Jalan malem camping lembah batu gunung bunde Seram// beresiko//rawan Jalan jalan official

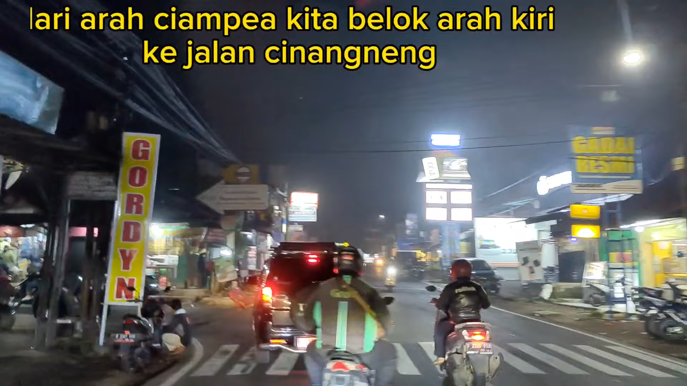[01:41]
Berarti kita arah ke kiri Cinang Neng ya? Iya. Ke Cinang Neng.
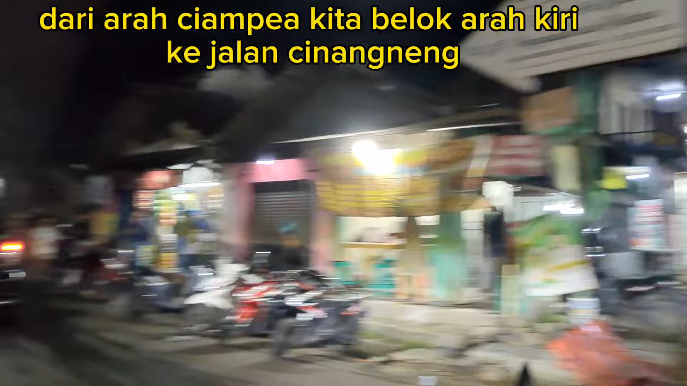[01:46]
Jalannya sempit ya? Wow, udah gede. Udah gede ya?
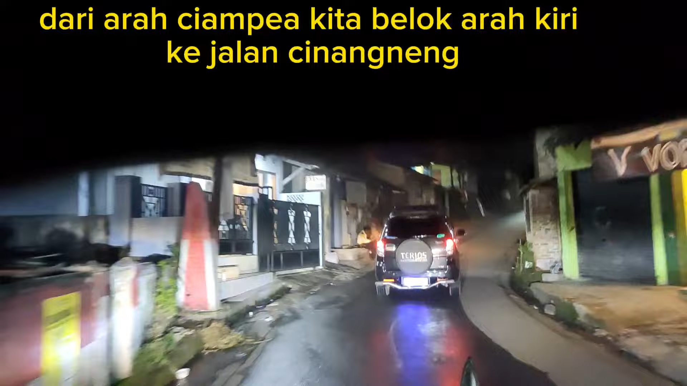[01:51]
Pasir Orai keluar ini Cinang Neng. Cinang Neng Pasir Orai.
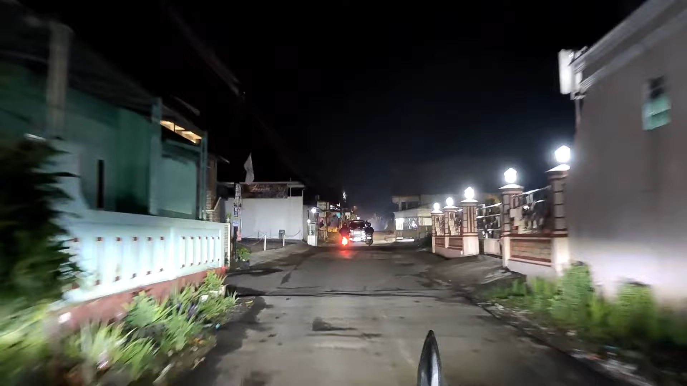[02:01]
Aduh. Oh, jalannya putar-putar, lagi dibangun.
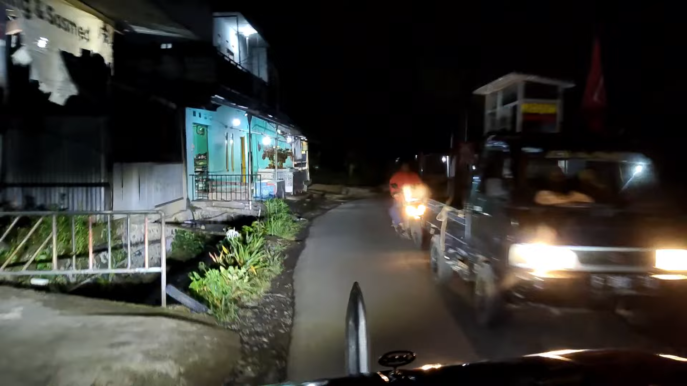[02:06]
Lagi dicor ya jalannya ya?
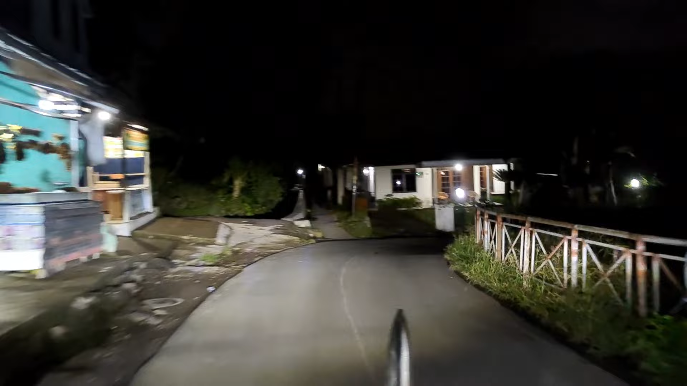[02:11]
Si turunannya parah banget ini. Ini Maya sama Jenal Teh ya, Pak ya? Iya.
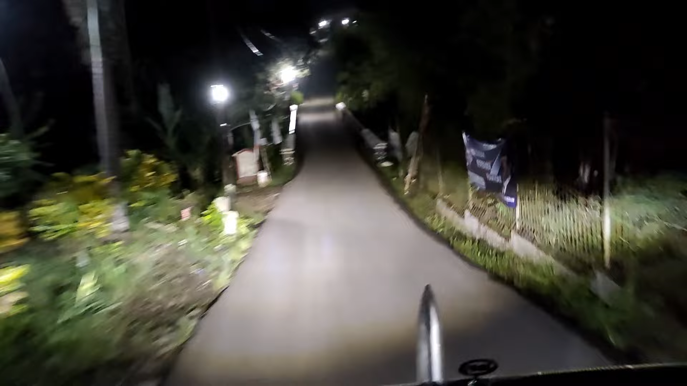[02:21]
Yang sama itu Bang Jalannya Jaja. Satu mobil. Iya. Jaja.
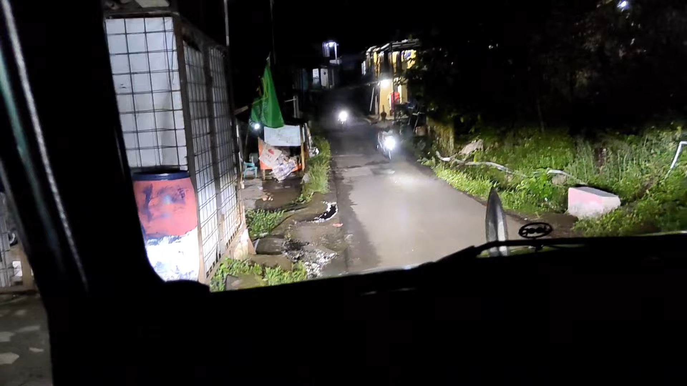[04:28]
Jalanan jadi riuh begini gara-gara dicor nih, tutup seluruh jalan kampung.
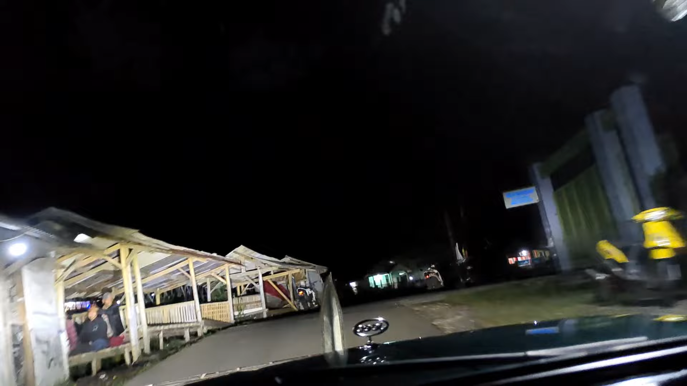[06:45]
nanti kita belok ke kiri ya, kiri ya, patah kiri ya. Tapi sini nggak ada pelangi sih ya. Loh, pelang Lembah Batu, nggak ada tulisannya, langsung belok kiri aja itu.
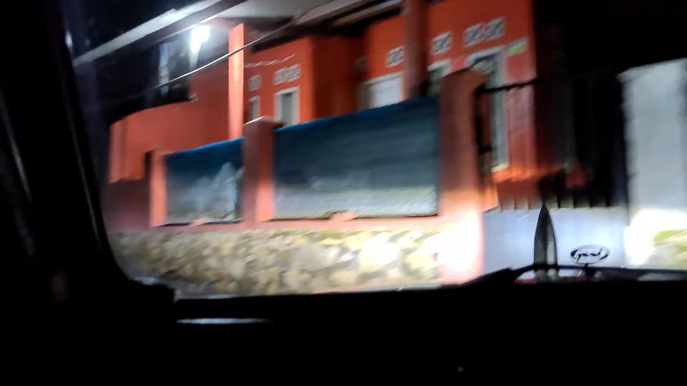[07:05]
Oh, nggak satu mobil ya.
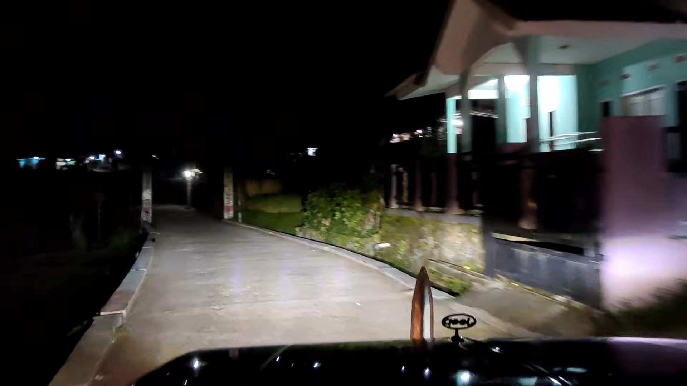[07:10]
Satu kilo, masih ke depan ya jalan ya.
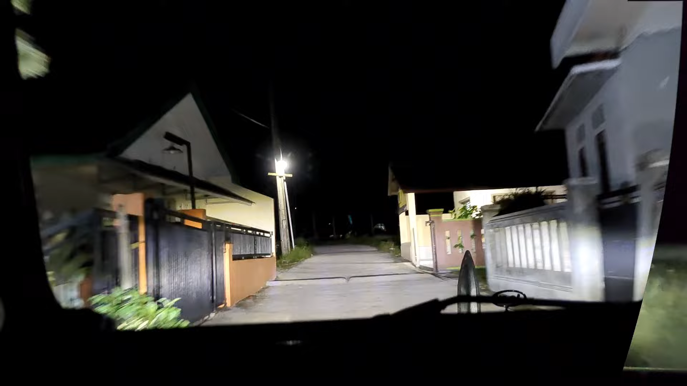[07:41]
Tapi kalau ada muntah itu sayang. Kalau ini membawaannya emang tempatnya sih ya, jalan gini tuh nanjak terus.
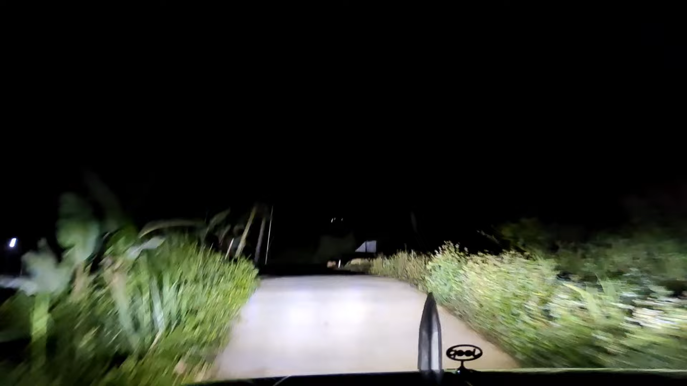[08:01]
Kita berangkat malam, gunungnya gak kelihatan. Oh, sawah tuh pas depan Gunung Salak. Kelihatan jalannya nanjak terus. Nanjak terus, nah ini nah, celahnya kagak ada, jadinya agak berat nanjaknya.